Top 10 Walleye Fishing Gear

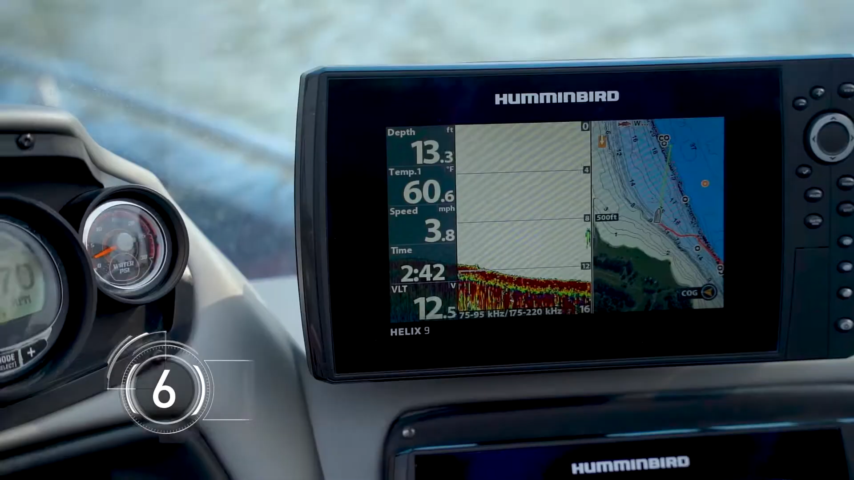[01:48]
prefer hummingbird helixes I have a helix 9 right here and I love these things
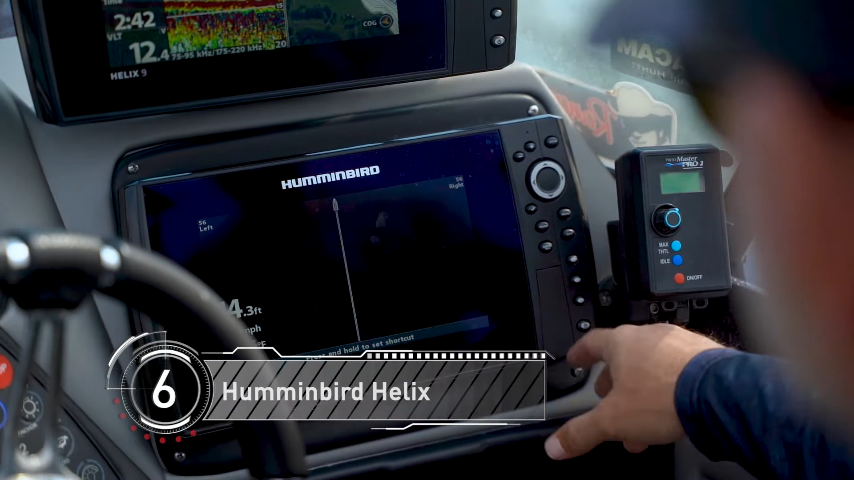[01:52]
and if you trust your electronics you're hands down